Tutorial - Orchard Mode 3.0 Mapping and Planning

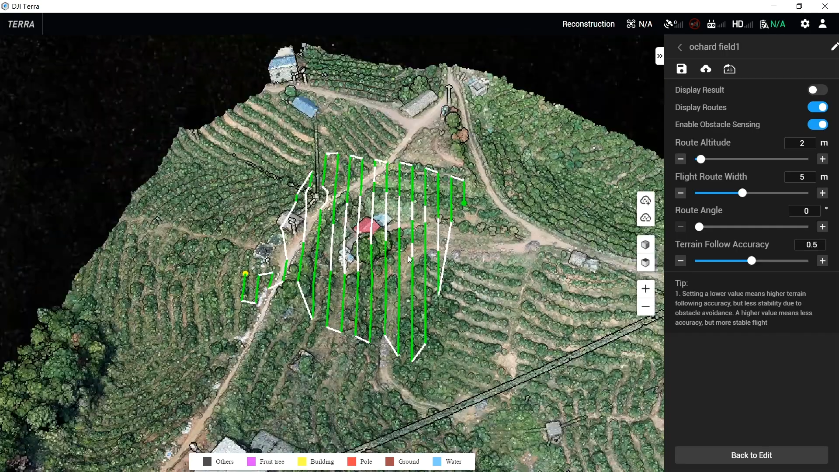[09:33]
Run-Price the right mouse button or turn the middle mouse wheel to zoom the map size.
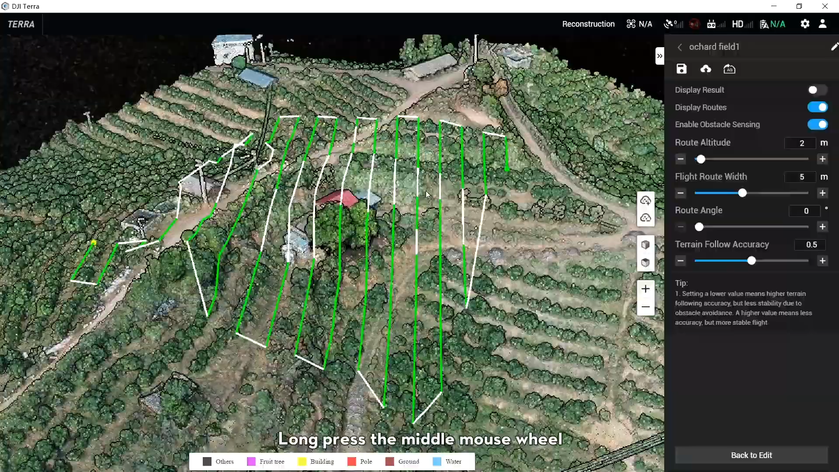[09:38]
Run-Price the middle mouse wheel to adjust the 3D route viewing angle.